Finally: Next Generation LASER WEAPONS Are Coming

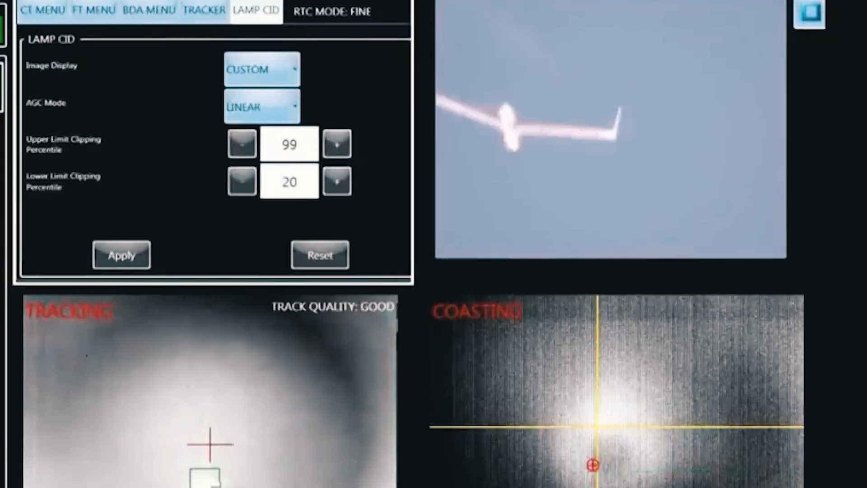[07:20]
which then locates and starts tracking the drone using a sensor system capable of